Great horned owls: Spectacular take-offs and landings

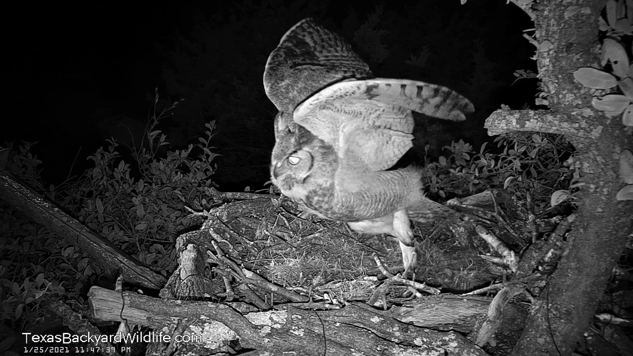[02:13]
You see him running out and taking flight there, and again, the following one coming up here is also of the male.
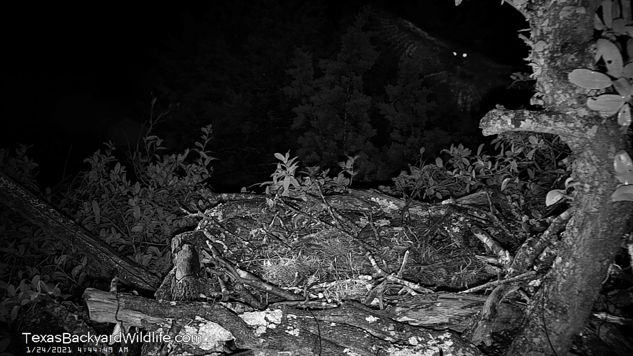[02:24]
He's got a big old rat there in his right foot and his claws there. So he's brought that rat in for the female.
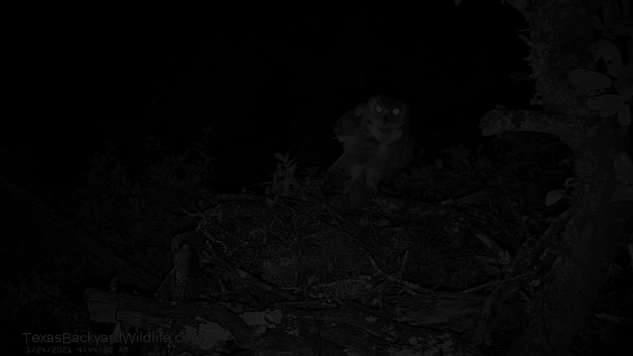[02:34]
He then sat there for about two hours and finally took off and left. The female never came. He hooted and hooted and hooted and never could get her to come to the nest here for whatever reason. This is a different one of him taking off after unsuccessfully planning a meetup here on the nest that just never materialized.
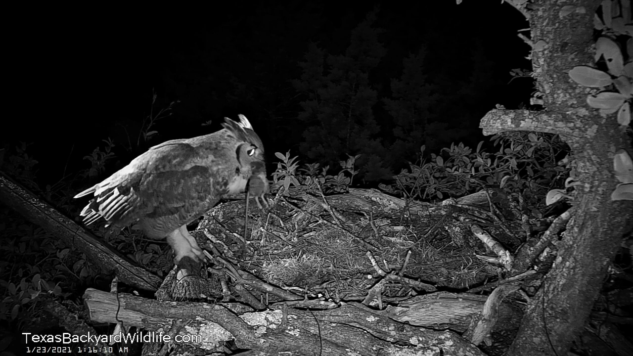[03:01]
Here's another one where he shows up and he's hooting for the female. In a couple of these where he has his mouth full, it's a little bit like a trumpet being played with a mute in it.
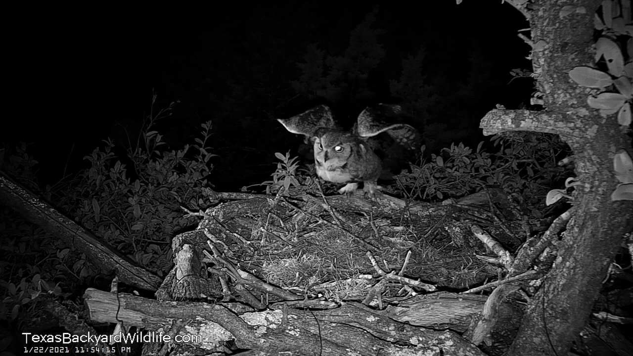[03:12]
In that it completely changes his voice quality from the usual kind of low pitched hoot to this sort of tinny sound. Here comes a takeoff with him holding a rat in his foot there, and it's then going to be followed by another video of a landing with him holding a rat in his foot.
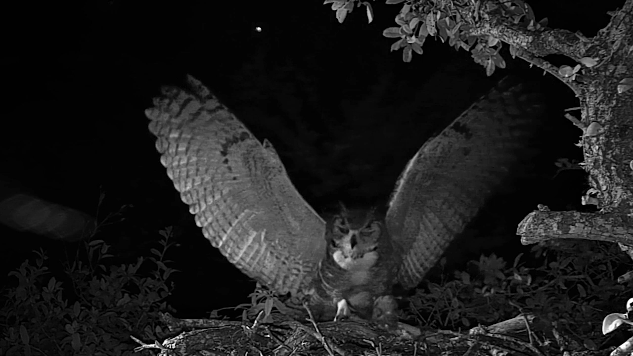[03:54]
So he's doing a one footed landing. There he was successful in summoning the female in and